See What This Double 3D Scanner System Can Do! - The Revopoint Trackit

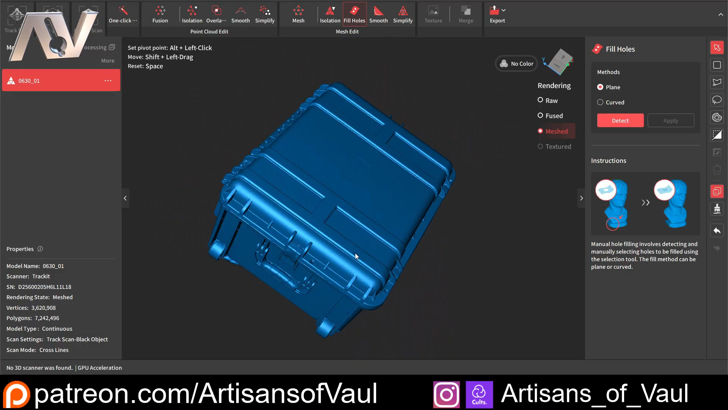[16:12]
It's a black object, which this can scan perfectly well in some quite harsh lighting so I could get the filming done and in a temperature